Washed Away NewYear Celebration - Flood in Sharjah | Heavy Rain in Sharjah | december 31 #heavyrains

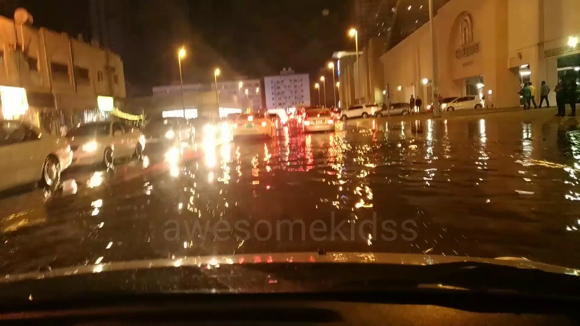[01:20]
car didn't get stuck in the water and then we went and we reached home but when we reached home we saw checked news and in sharjah the most heavy flood